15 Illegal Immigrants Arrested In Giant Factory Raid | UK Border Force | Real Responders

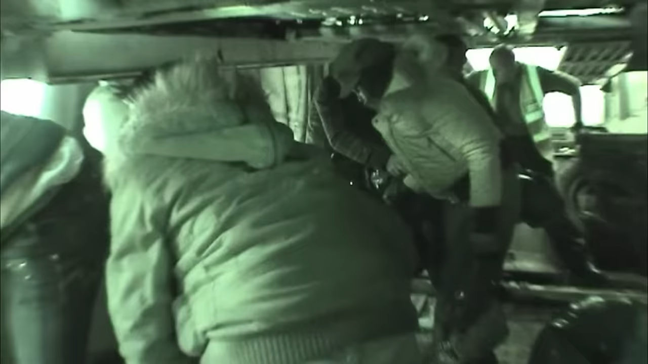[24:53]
They've attempted to avoid detection by putting plastic bags over their heads. We don't know how long they've been in there.
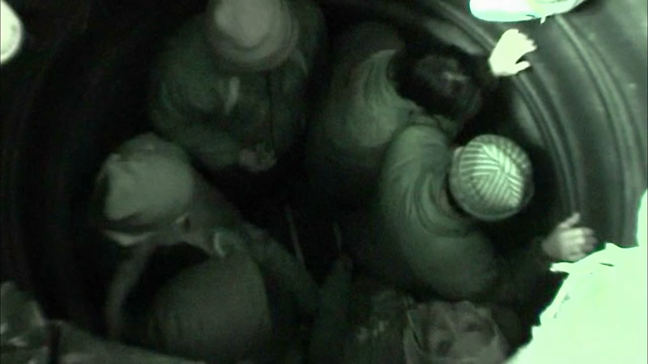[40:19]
Took the side curtain off, looked in these two sets of tyres, found a group of ten in the first group.
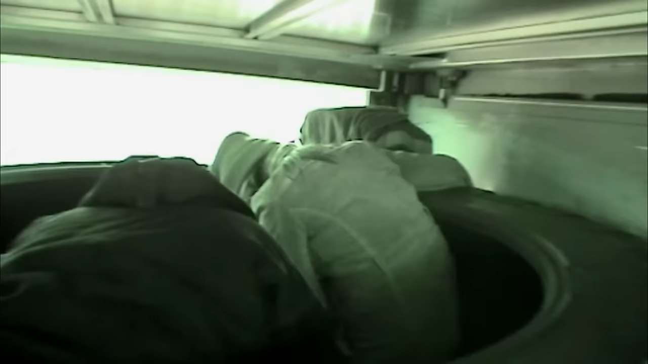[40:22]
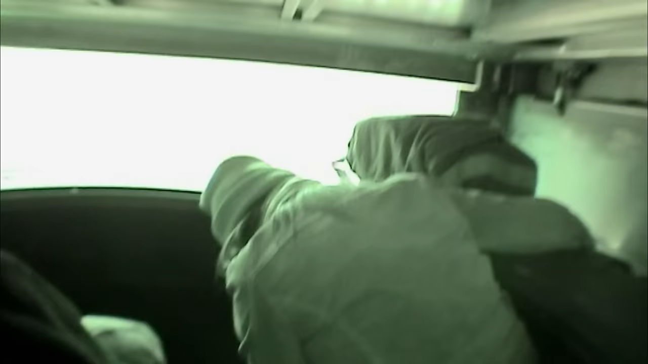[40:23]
Second set of tyres, another nine or ten people. Eight in there. Five in there. Gary found five in the other set of tyres. We've got to check the rest, yeah.
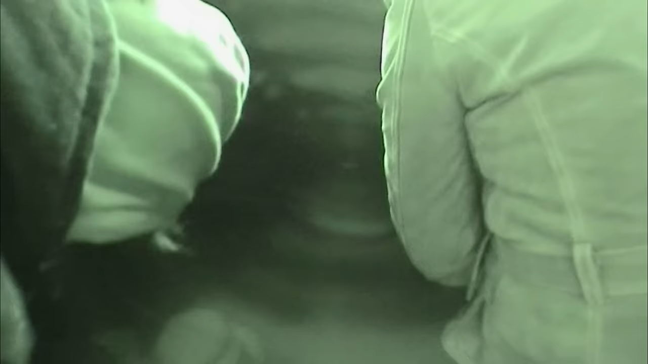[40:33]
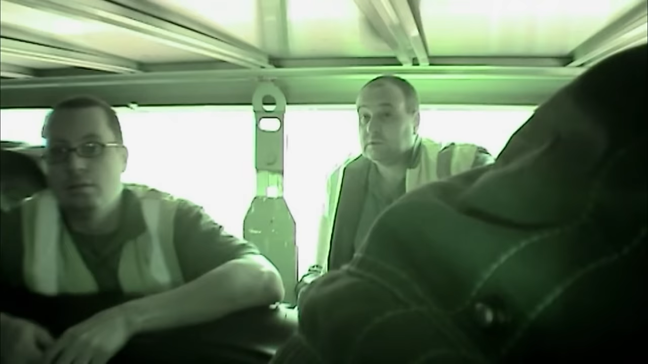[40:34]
There was, what, two or three down the side there as well?
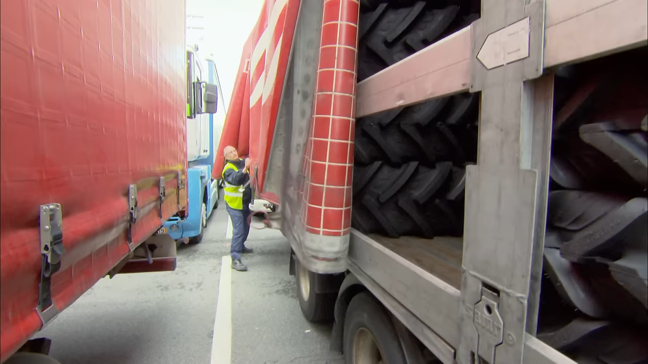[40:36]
The lorry is carrying large tyres for agricultural vehicles.
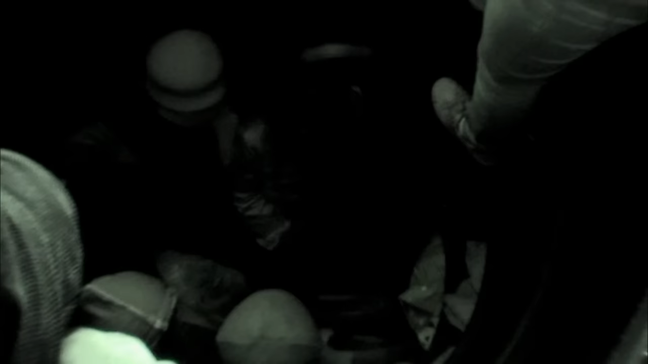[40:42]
It's a dangerous load to hide in, and the first priority is to get the people out safely.
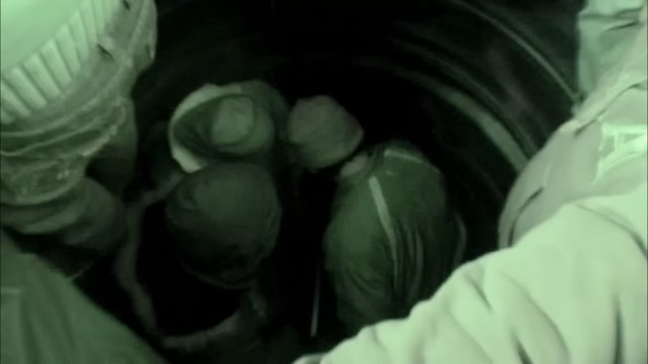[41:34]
All being amazed. You need to find method of entry.
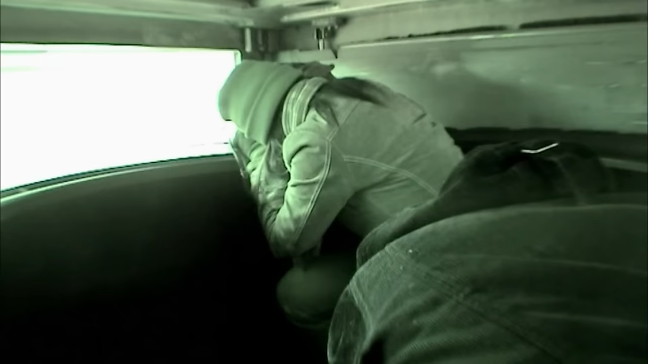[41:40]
Oh, there was no surgery at all? The seal was here.
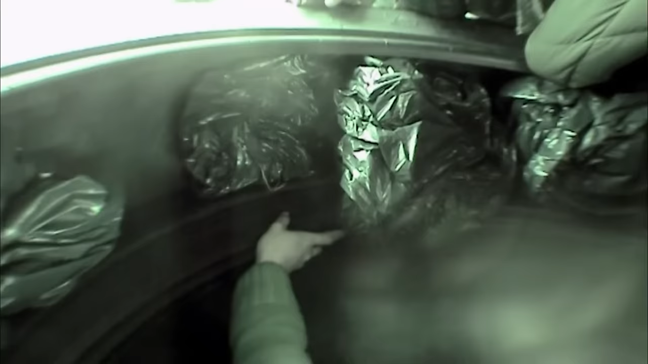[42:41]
The Vietnamese are so desperate to come to Britain that they cover their heads with plastic bags to evade the detection of the CO2 monitors.